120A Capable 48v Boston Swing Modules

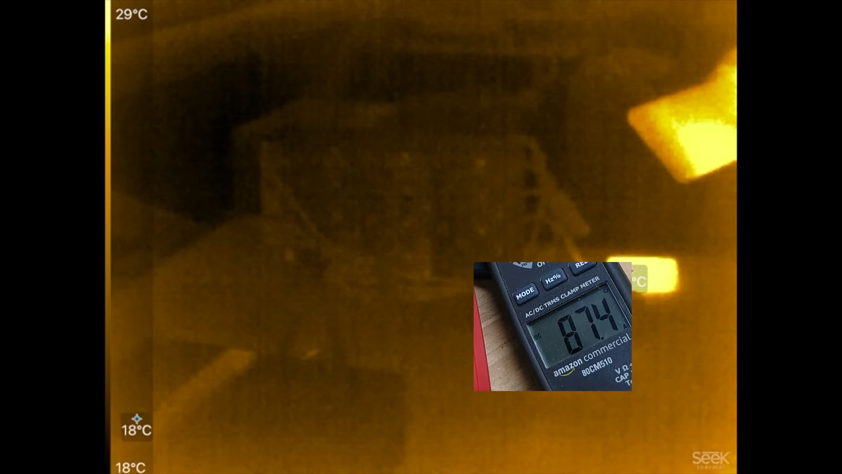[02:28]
On screen: scale top 29°C, scale bottom 18°C
okay. So there we go. 80 amps.
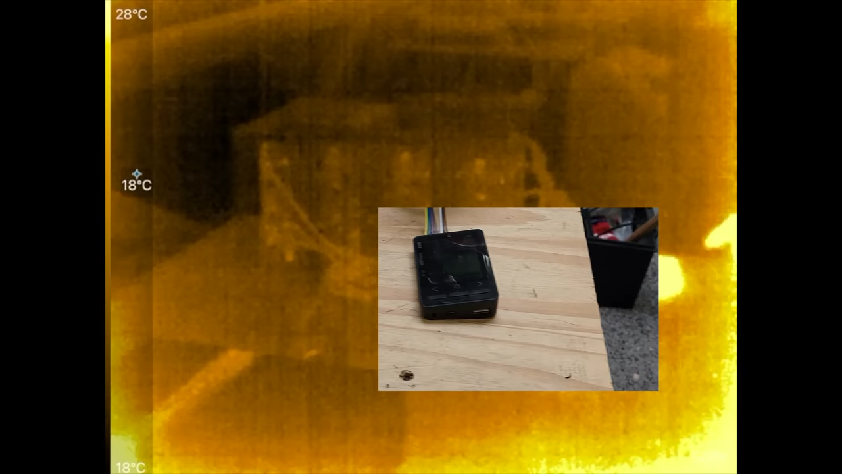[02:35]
On screen: scale top 28°C, scale bottom 18°C
So we are loading this battery with 80 amps and look at that.
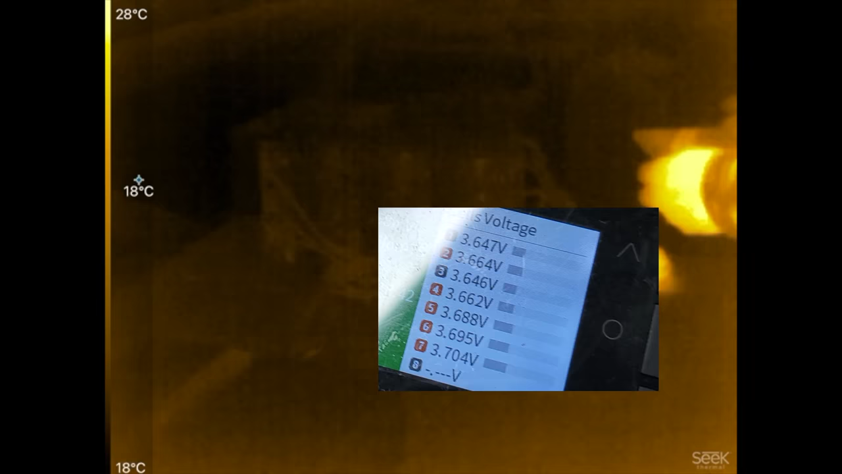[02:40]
On screen: scale top 28°C, scale bottom 18°C
the cells are saggy a bit, not that much.
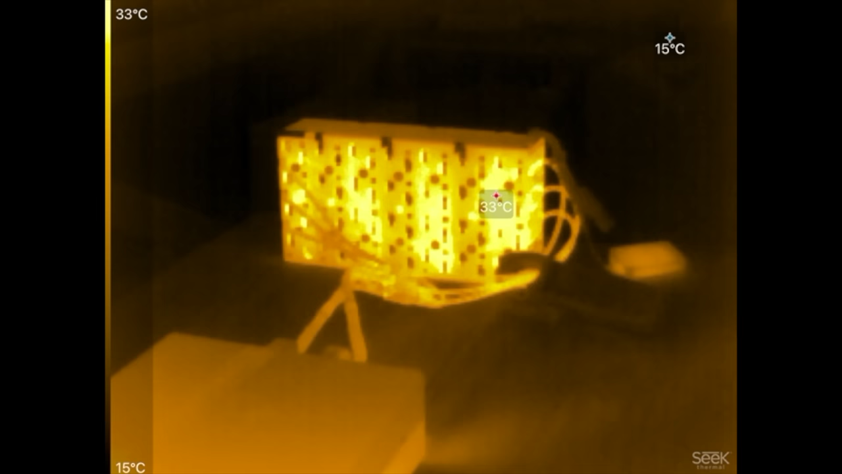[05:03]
On screen: scale top 33°C, scale bottom 15°C
All right. And we are doing full load now.
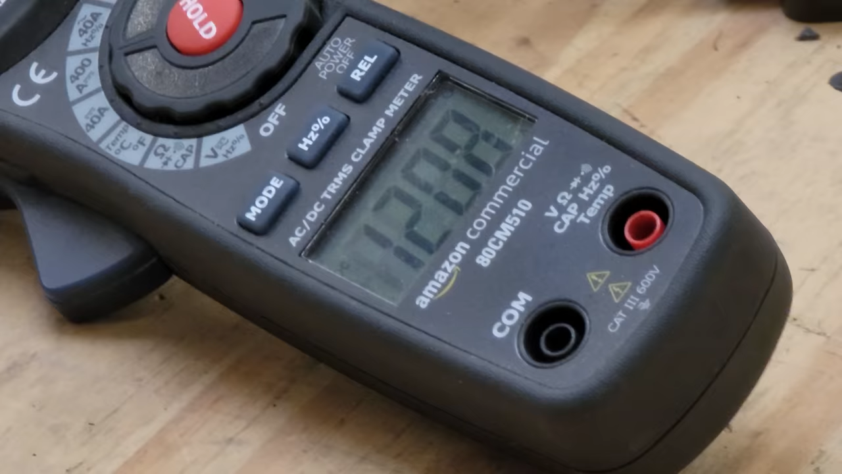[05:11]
120 amps in this module.
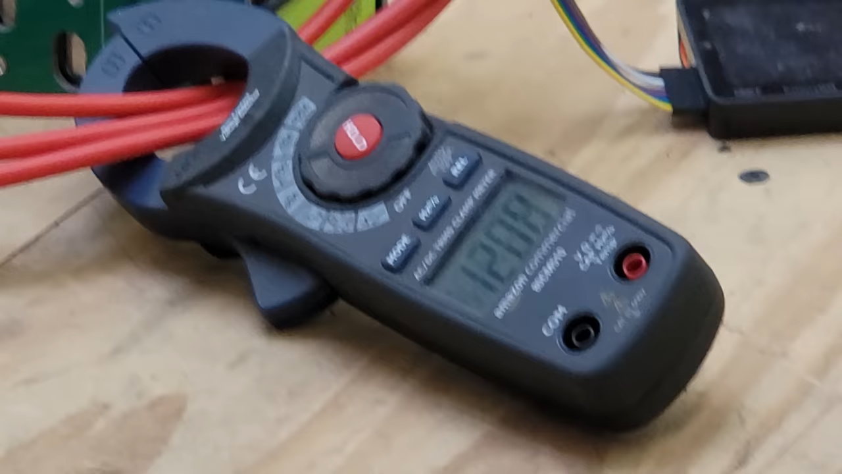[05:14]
So that means every cell is seen about 15 amps, which is where they're rated.
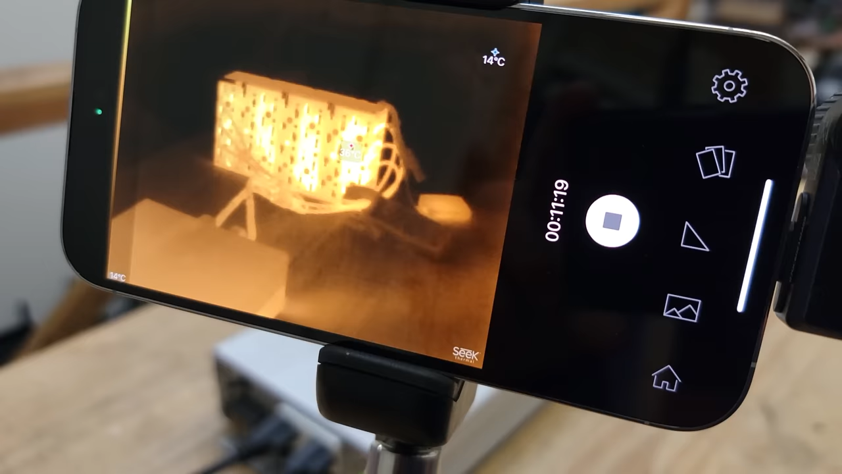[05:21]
And the modules are getting around 36 C. That's not very hot. That's just a hot day. Well, less spring day.
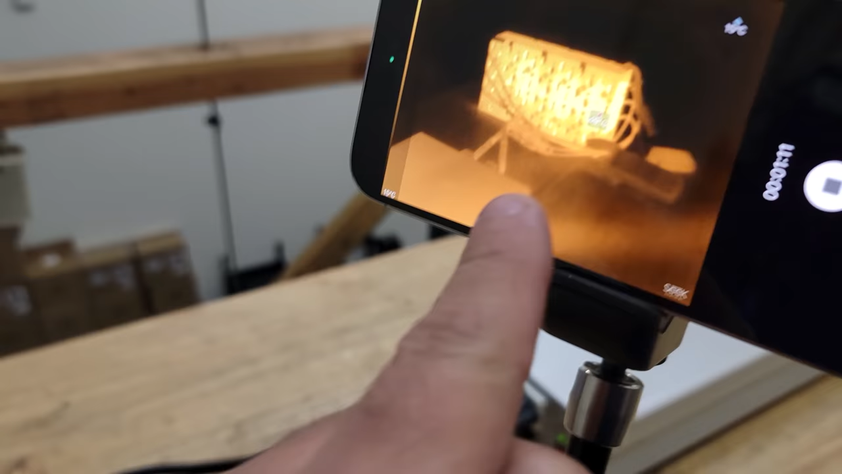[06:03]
So it's about 50 degrees Celsius.
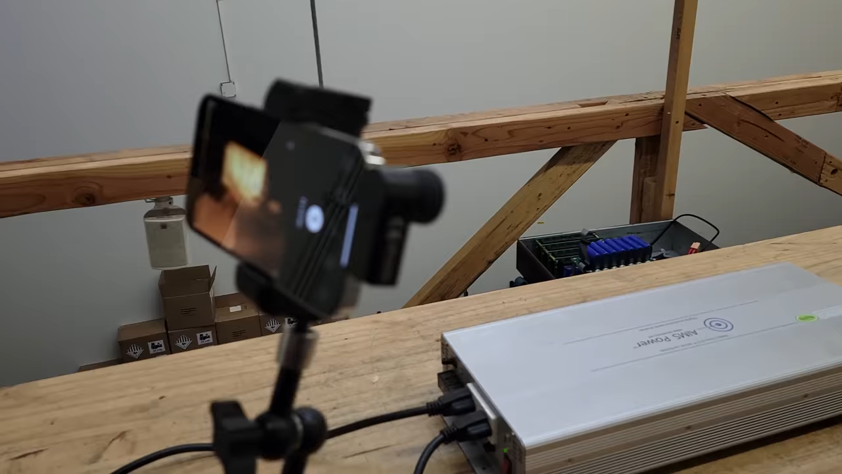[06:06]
Let's take this camera and then get it closer to the module. So we can show exactly where and what got hot.
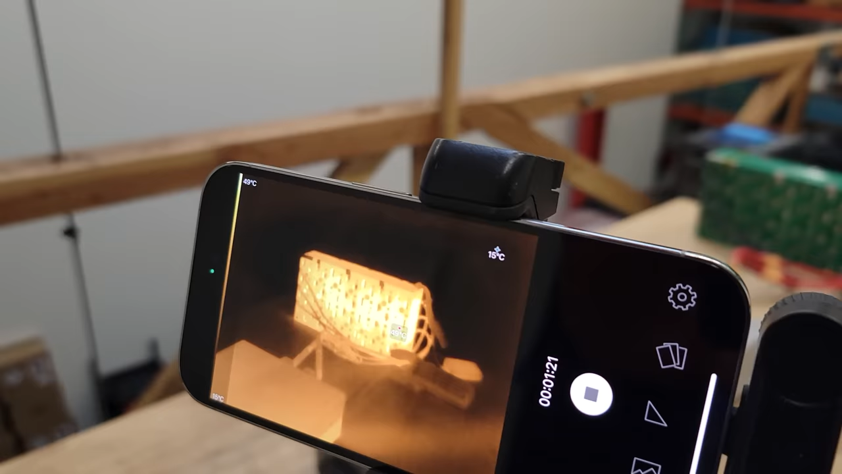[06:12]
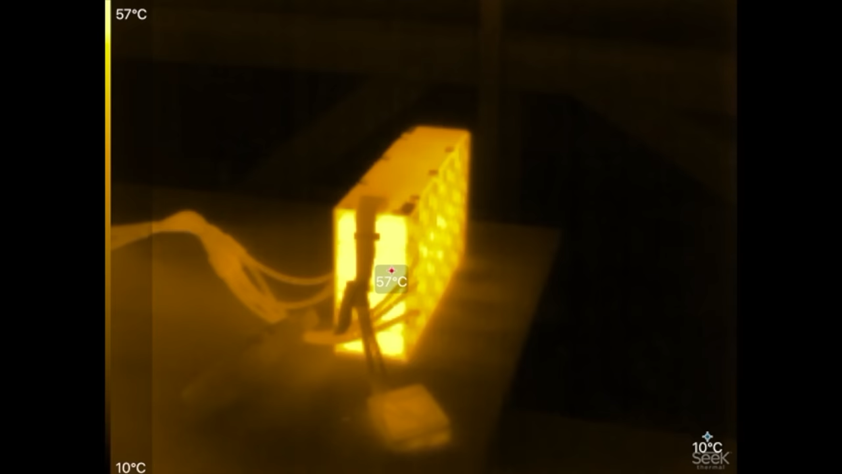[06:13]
On screen: scale top 57°C, scale bottom 10°C
All right. So here we go. The cells got to 57, according to this thing, according to this camera, 60, 60.
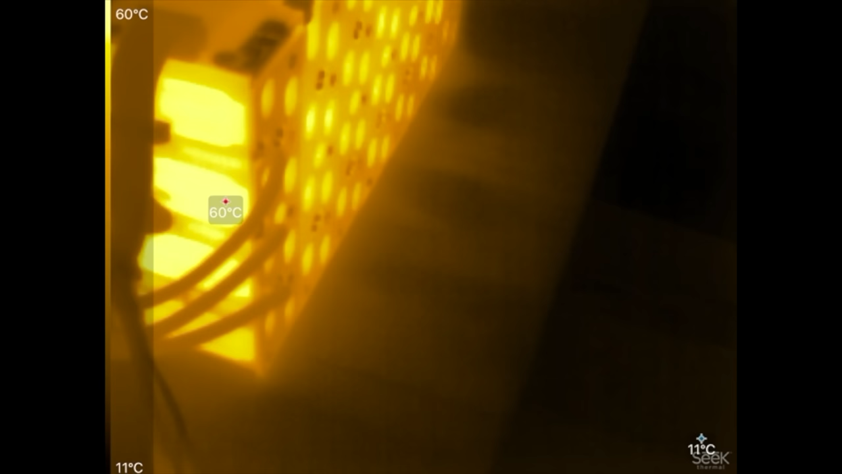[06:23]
On screen: scale top 60°C, scale bottom 11°C
Yeah. 60 is warm. That's my hand there. Ooh.
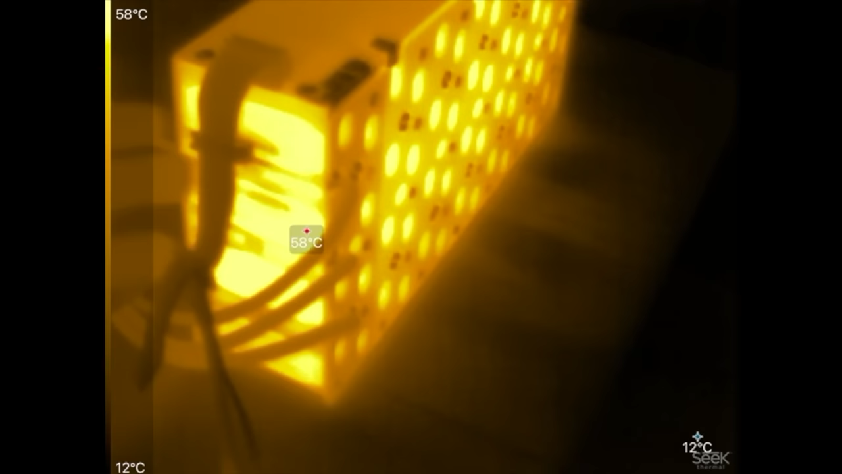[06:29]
On screen: scale top 58°C, scale bottom 12°C
Yeah. Yeah. Yeah. That's, that's warm.
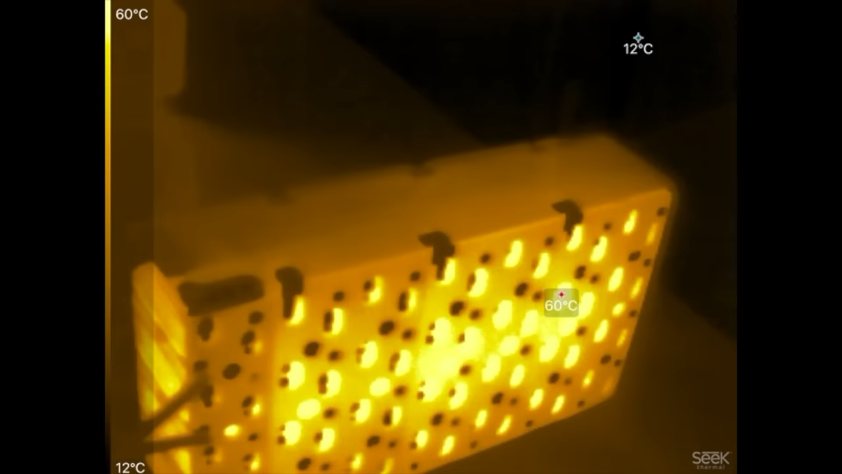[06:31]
On screen: scale top 60°C, scale bottom 12°C
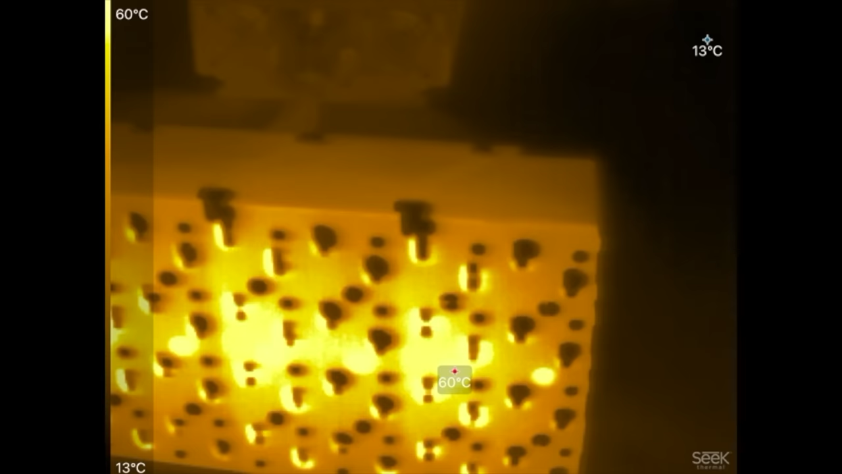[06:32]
On screen: spot 60°C, scale top 60°C, scale bottom 13°C
Um, how about these ones? Yeah.
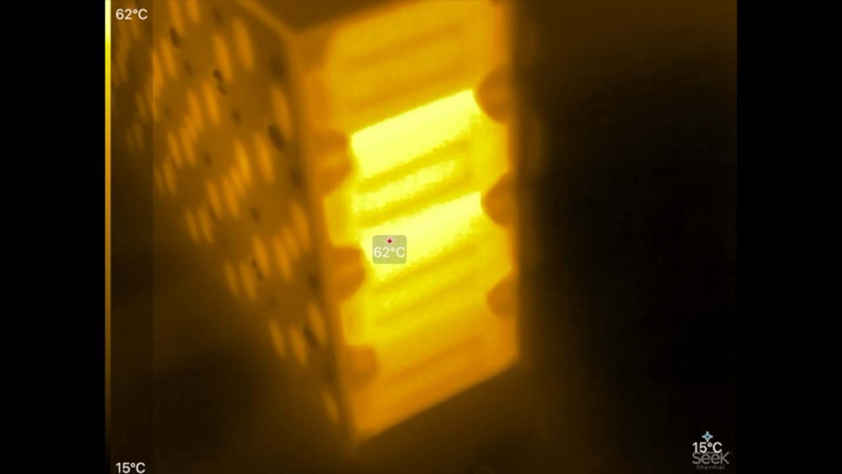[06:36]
On screen: spot 62°C, scale top 62°C, scale bottom 15°C
60, the same thing.
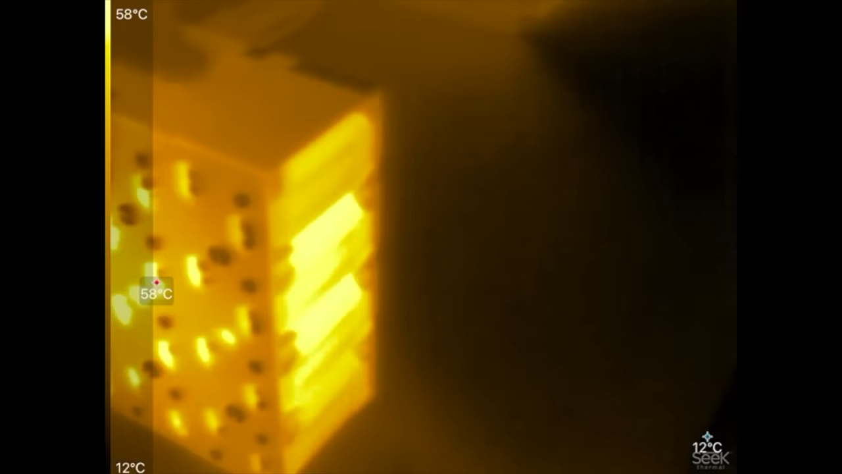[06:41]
On screen: scale top 58°C, scale bottom 12°C
The bus bars do not seem to have gotten that hot.
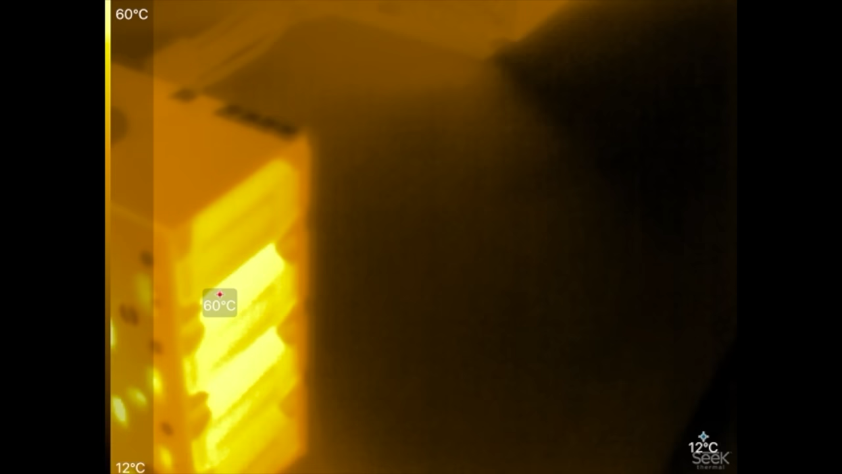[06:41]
On screen: scale top 60°C, scale bottom 12°C
So the bottleneck here now is the cell. So we reached the limit of the cells.
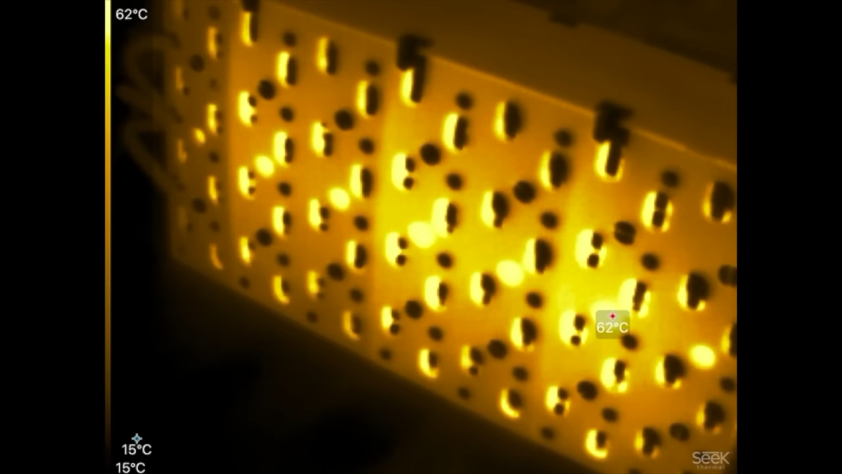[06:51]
On screen: scale top 62°C, scale bottom 15°C
120 amps continuous. Um, that's the limit there. Cause now, yeah, they're getting hot.
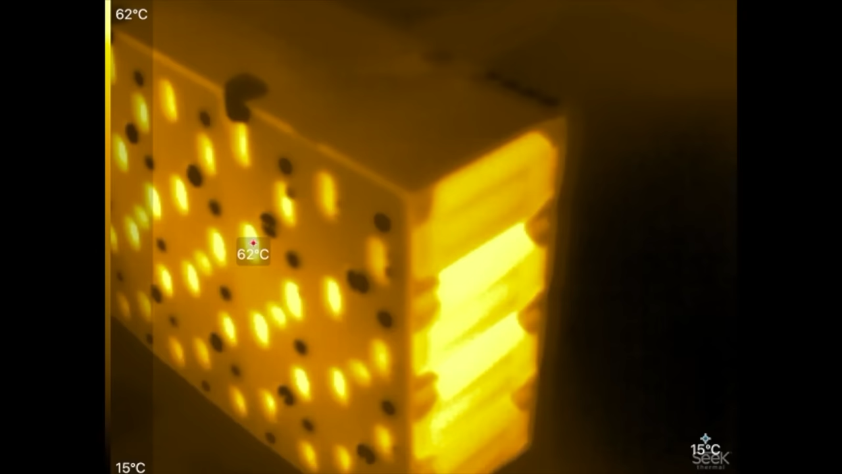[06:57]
On screen: scale top 62°C, scale bottom 15°C
Look at that. 63. Oh, that's funny. Didn't seem like this one's as hot.